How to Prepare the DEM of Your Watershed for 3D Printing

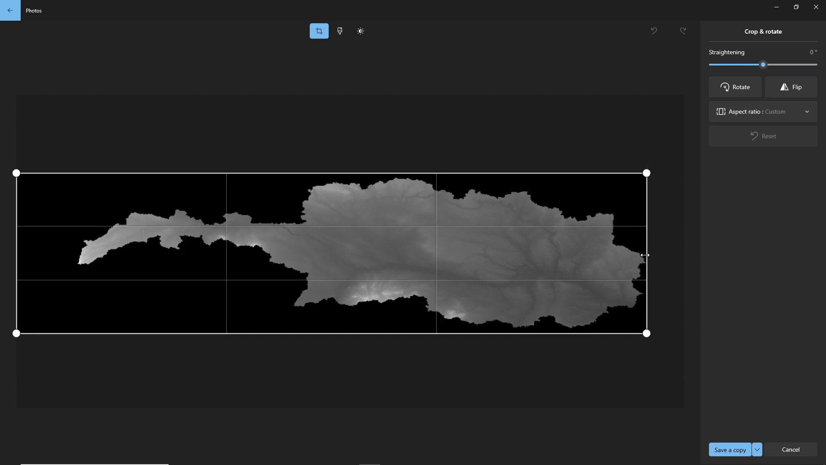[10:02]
So, and I'm going to crop this all the way to the boundaries of my watershed. I'm going to crop the bottom side and the right side and left side as well. All right. And then over here, I'm going to save it. All right. This is going to be saved and this is the photo that I'm going to convert to a 3D photo.
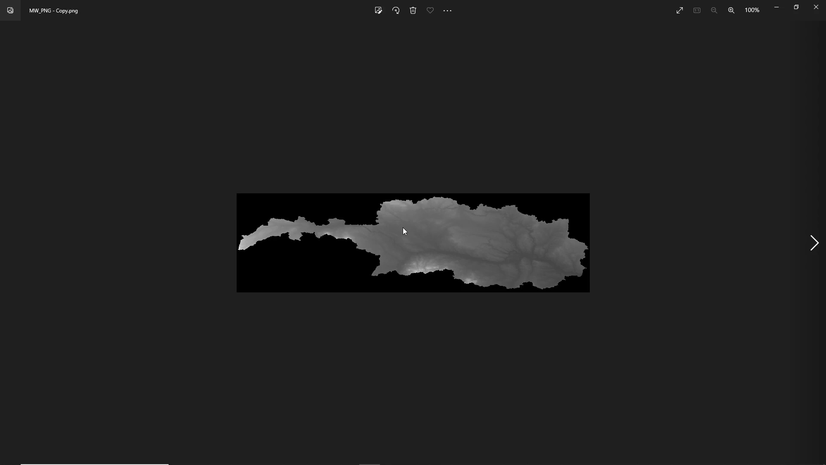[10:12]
How can I do that?
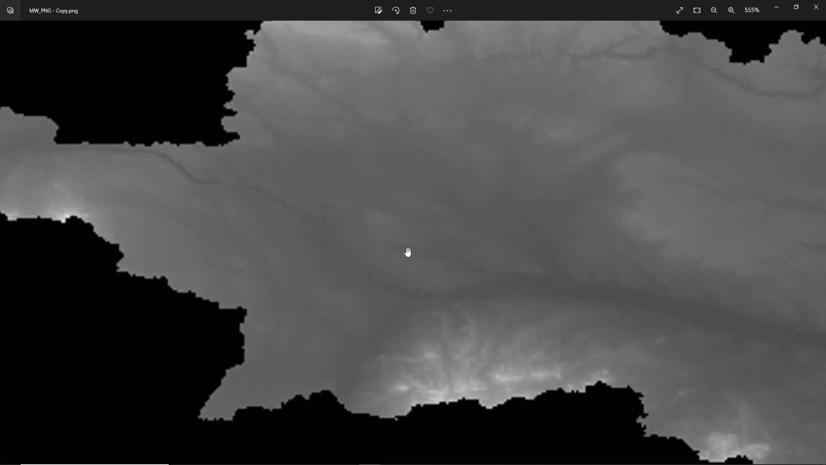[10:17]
So, every single pixel in this photo, if I really zoom in, you can see that this image is kind of pixelated.
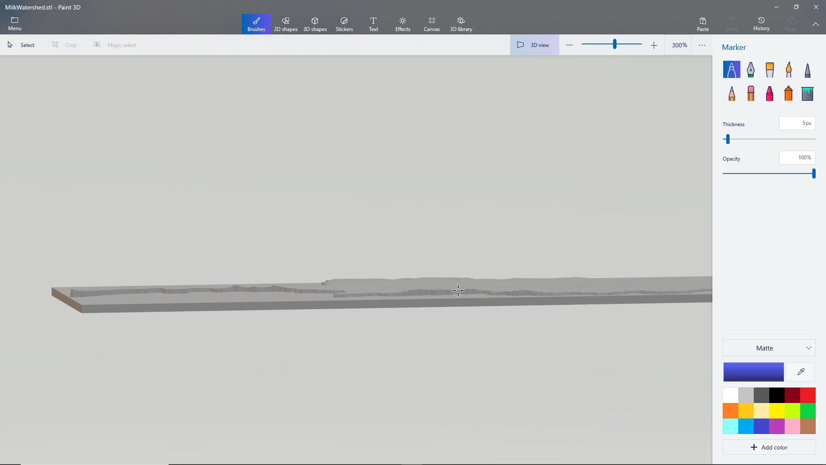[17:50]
And this is the watershed that I printed. But 10 was not a good number for the heights. So I'm going to increase that number so I get a better visualization of my watershed.
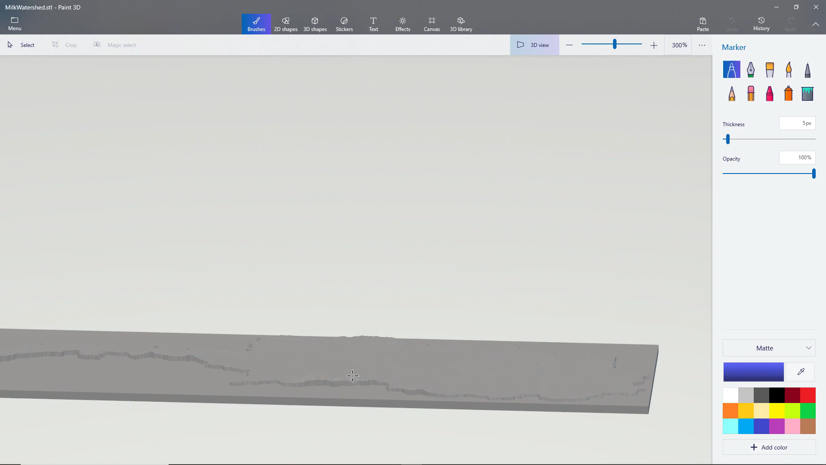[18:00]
Also, the base could be a little bit thinner. So instead of 10, maybe I select 5 for the base. And instead of 10 for height of the model, I'm going to select 40. So I'm going to close this.
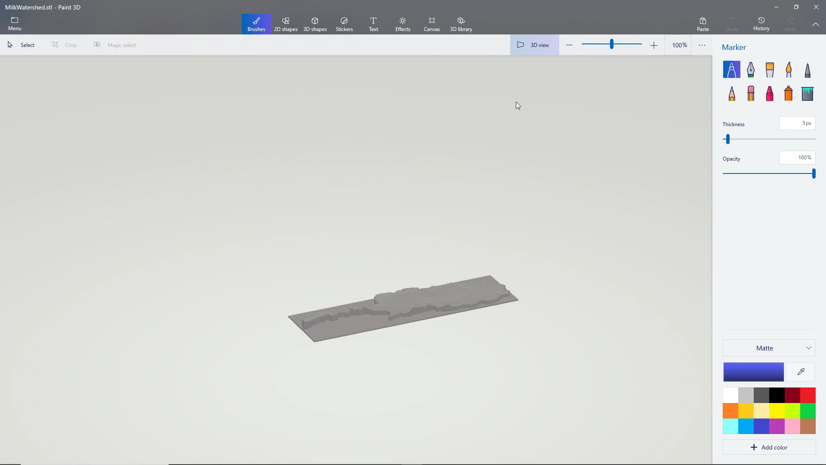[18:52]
Now you can see that this time, if I zoom in a little bit, it is way more visible, the watershed that I created. Let me go back to ArcGIS.
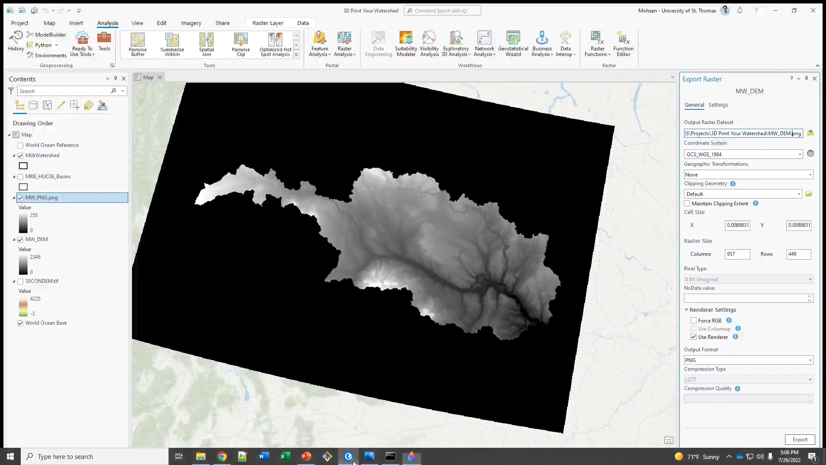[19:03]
So this was the watershed, right?
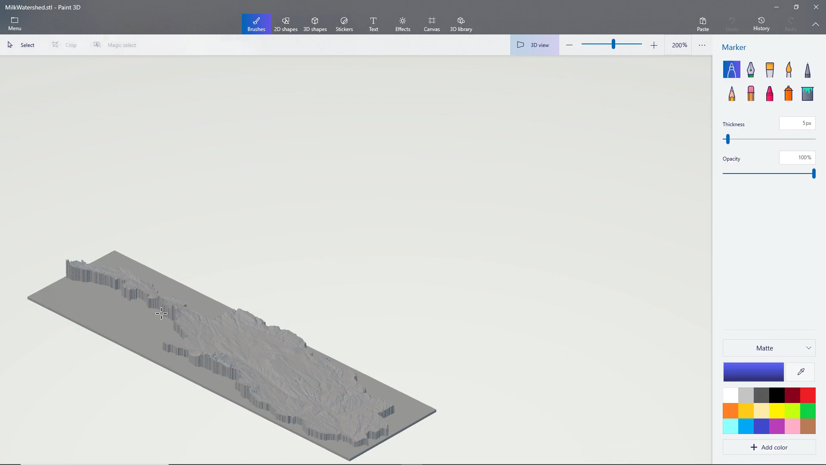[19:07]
And this is the 3D representation of that watershed that we want to 3D print.
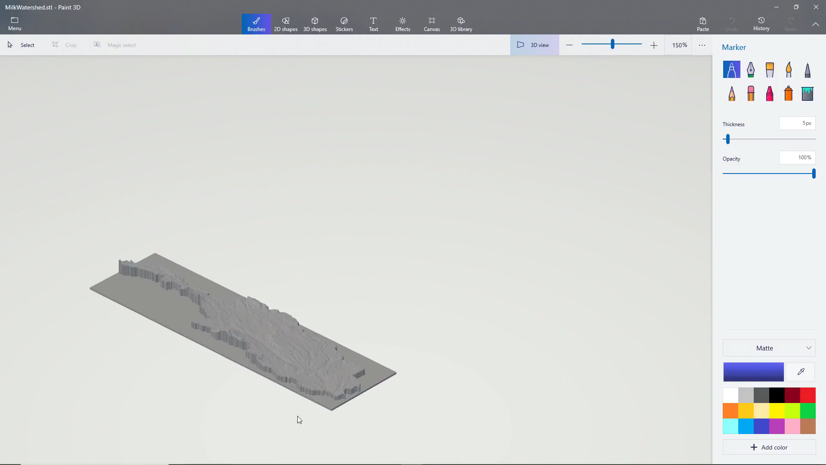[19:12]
If I zoom in, you can see some of the rivers over here
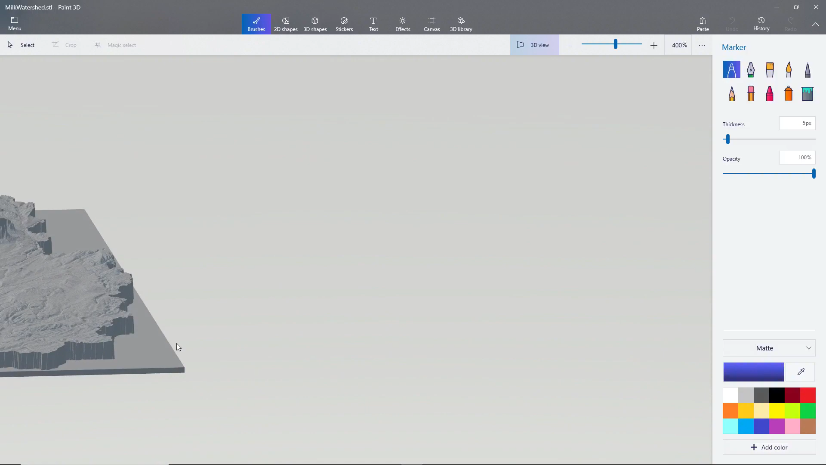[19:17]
that are created right over here, for example. Now I have this STL file. Let me go back over here.